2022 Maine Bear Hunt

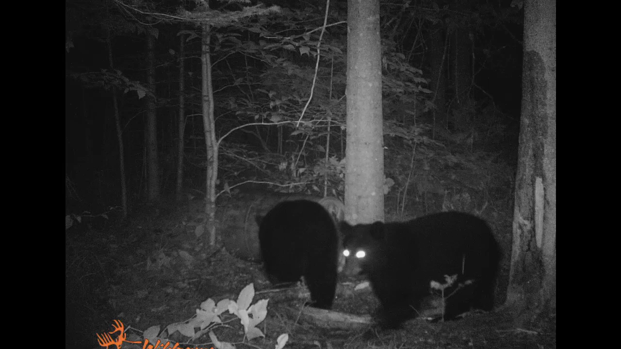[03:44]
Pictures last night showed there was one that was in about, I think it was about a half an hour after I left last night.